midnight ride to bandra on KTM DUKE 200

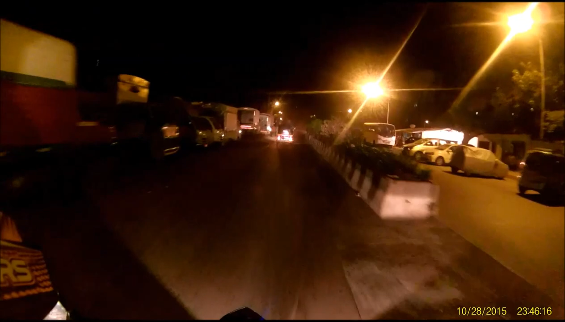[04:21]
चालू है ना गोप्रो हाँ लाइट लाल लाइट ब्लिंक हो रहा है हाँ तो रिकॉर्डिंग चालू है